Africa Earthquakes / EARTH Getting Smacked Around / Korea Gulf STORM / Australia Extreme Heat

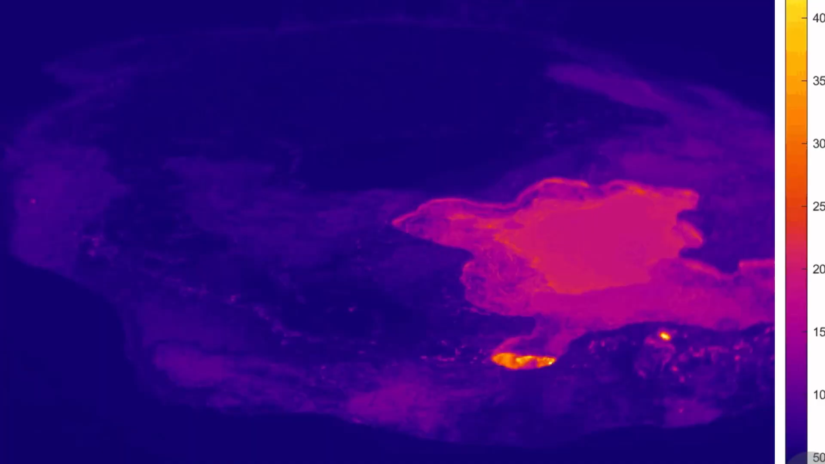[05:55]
Have a quick look at the Kilauea Lava
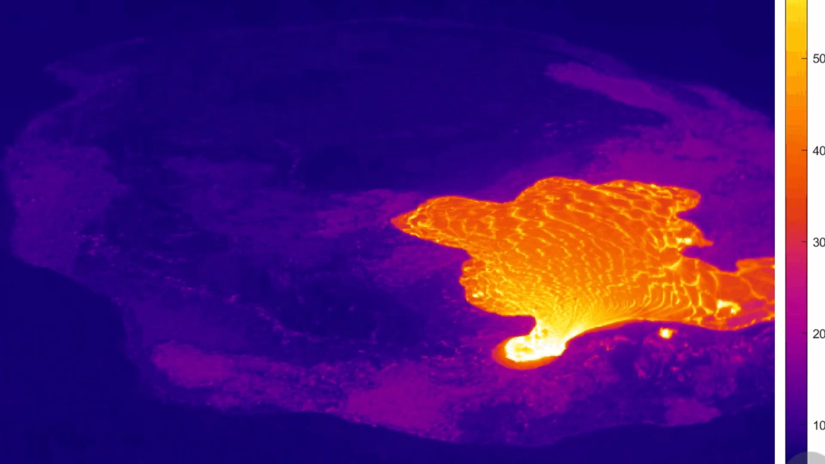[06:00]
Lake as it was active and then drained again.